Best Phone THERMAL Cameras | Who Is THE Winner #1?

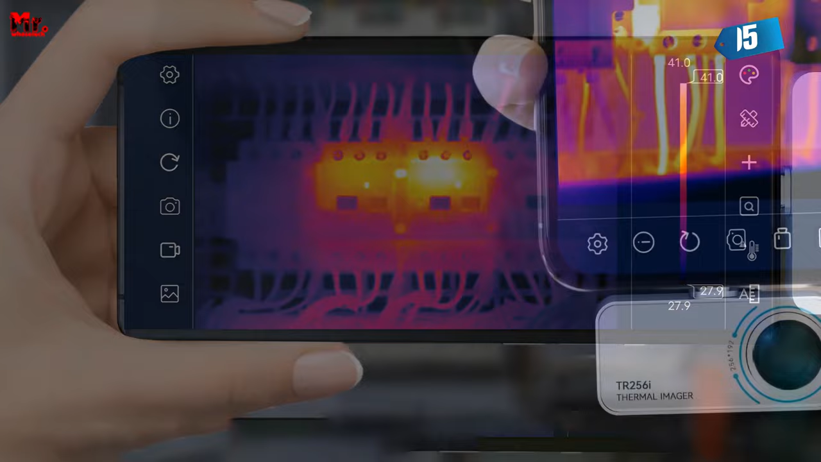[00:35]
This high resolution ensures that the thermal images it captures are detailed and crystal clear.
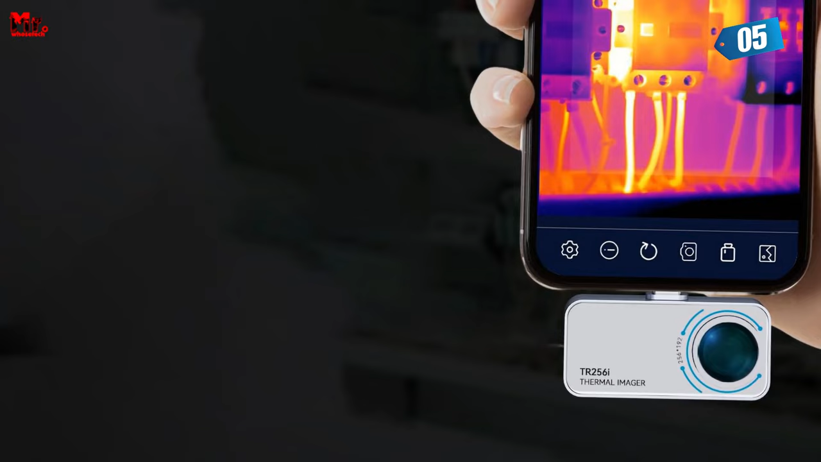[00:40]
Whether you're diagnosing problems or analyzing thermal patterns,
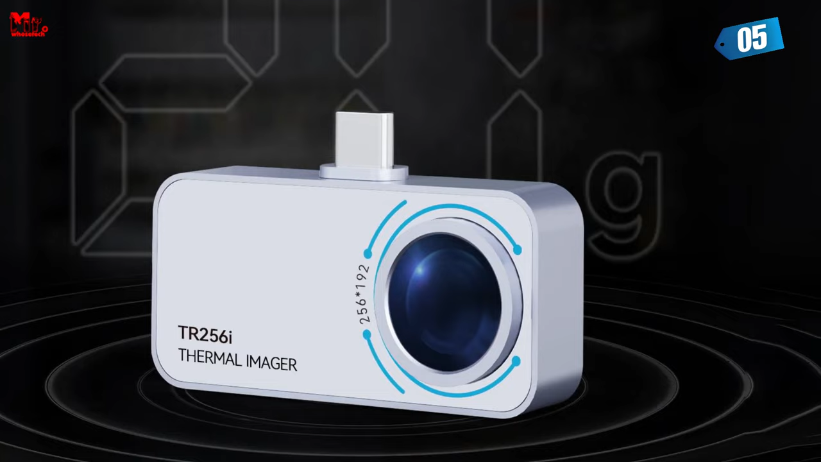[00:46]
this level of detail is essential for accurate results. Exceptional Thermal Sensitivity With a thermal sensitivity of 0.5c,
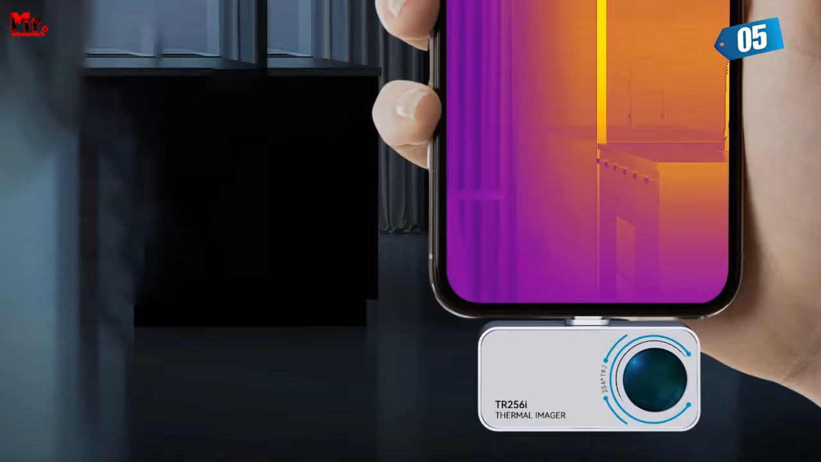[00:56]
this camera can detect even the smallest temperature differences.
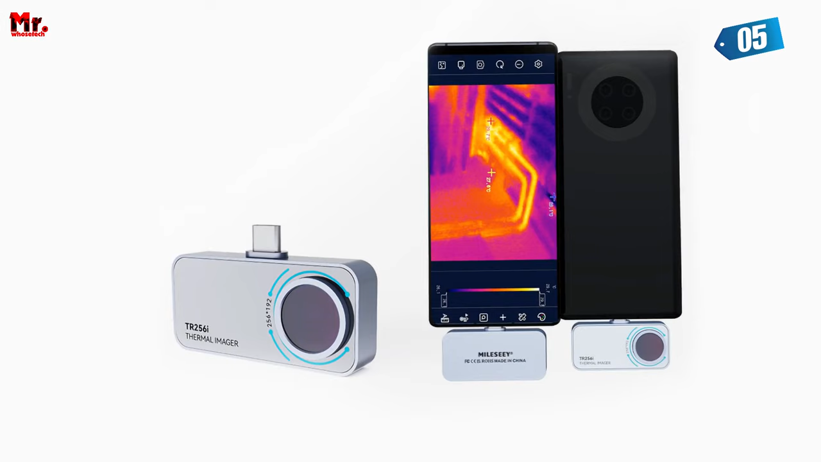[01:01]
This level of sensitivity allows you to identify subtle thermal variations that might indicate potential issues. It's a crucial feature for precise diagnostics.
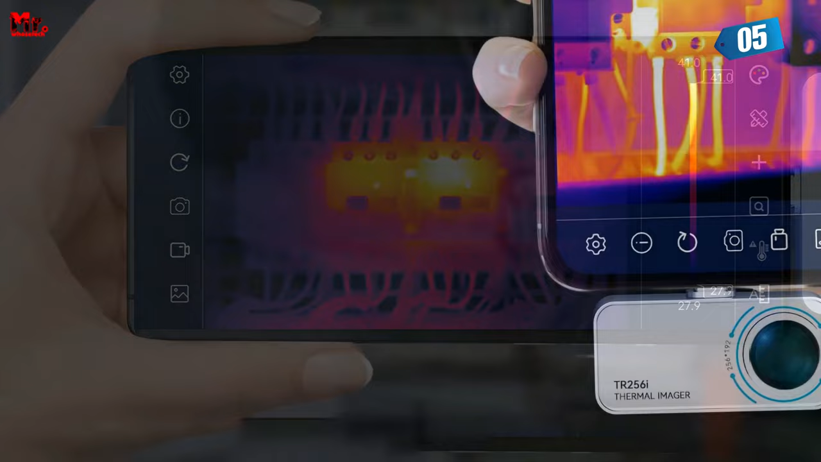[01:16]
Fast Frame Rate The camera operates at a 25 HE's frame rate, providing real-time and smooth thermal imaging. This speed is ideal for tasks that require quick analysis and decision-making.
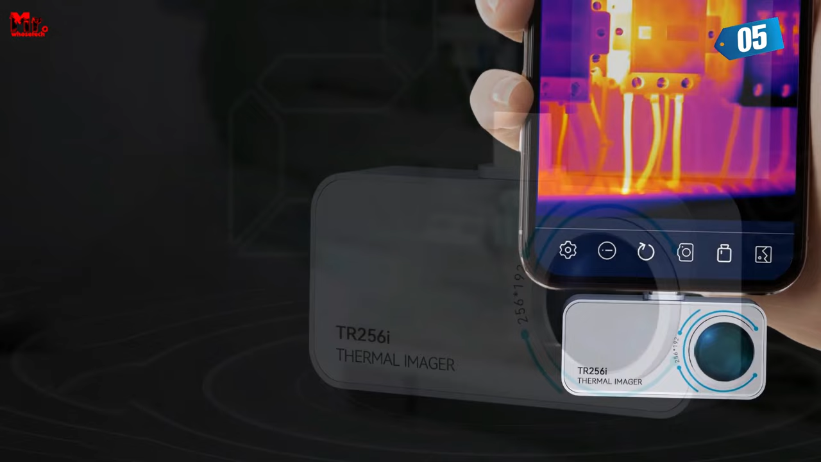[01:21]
You won't miss any critical information when using this camera. Compact and Durable Design The thermal imager's small size and
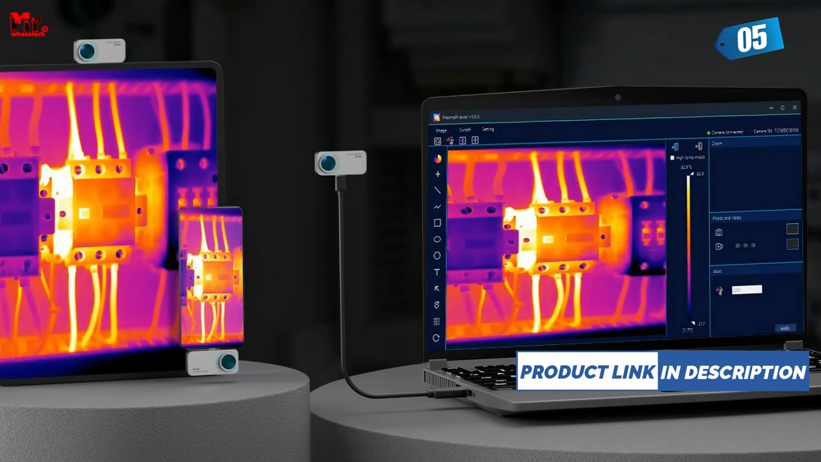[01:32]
lightweight magnesium aluminum alloy construction make it highly portable and durable. Its compact form factor ensures that you can transport it easily and handle it effortlessly during use. The sturdy build of the camera ensures reliable performance in various environments, both indoors and outdoors.
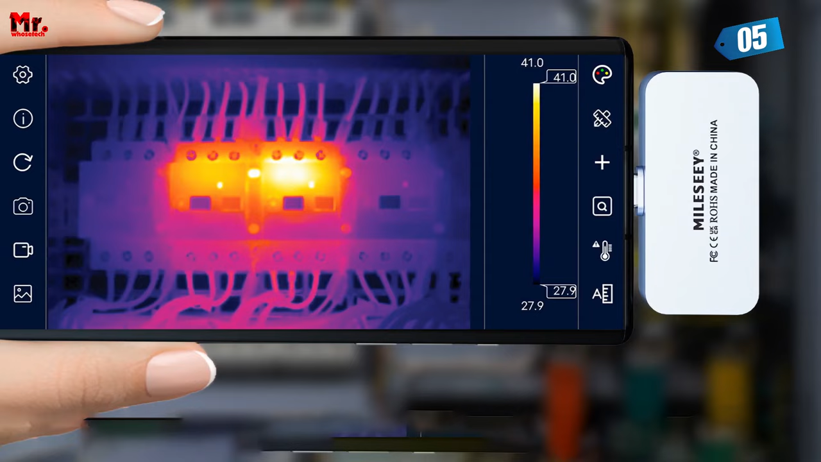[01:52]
Broad Temperature Range This infrared camera covers an extensive temperature range from 5F to 1112FF, 15C to 600C.
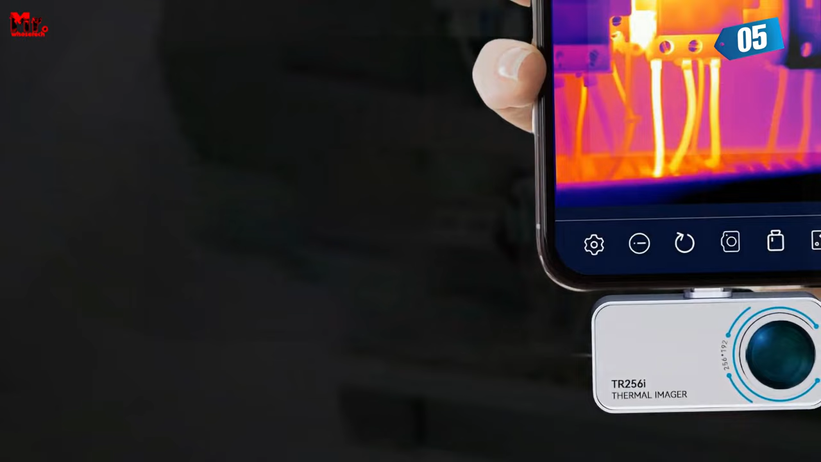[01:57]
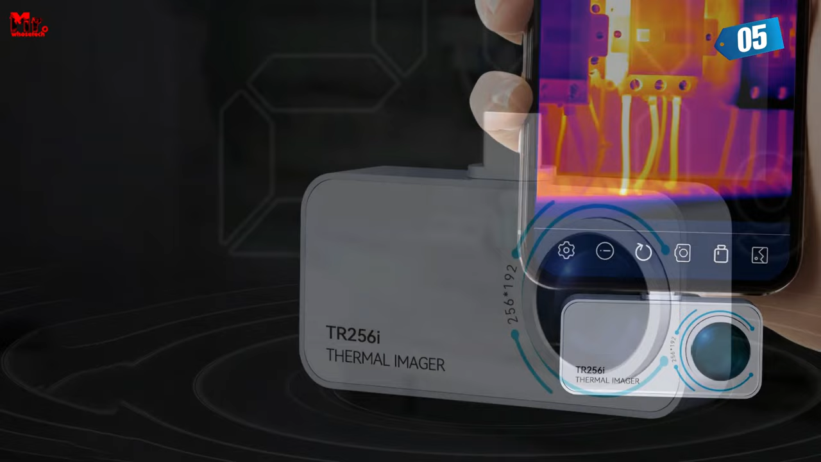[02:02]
This versatility allows you to address various challenges across different temperature scales. Whether you're working with electronics, conducting energy audits, or wildlife observation, this camera can handle it.
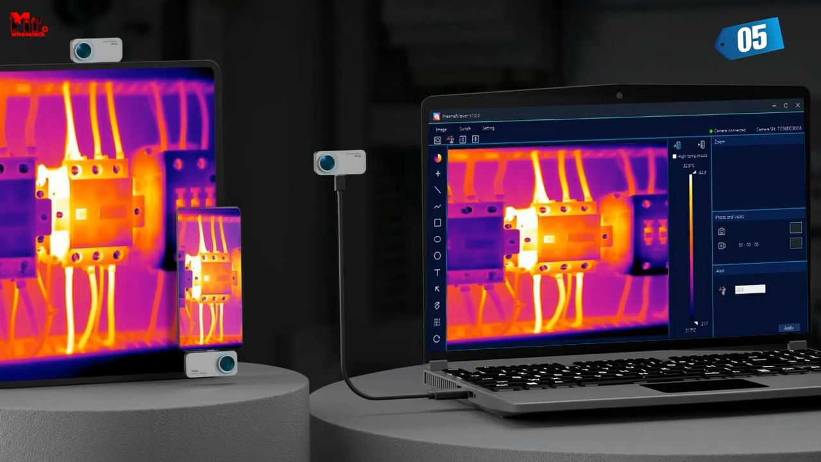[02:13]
Wide Field of View The camera offers a wide field of view, measuring 56-42. This broad perspective is ideal for various applications, such as diagnosing electrical issues, identifying heat loss in buildings, or observing wildlife. It provides a comprehensive view of the thermal landscape.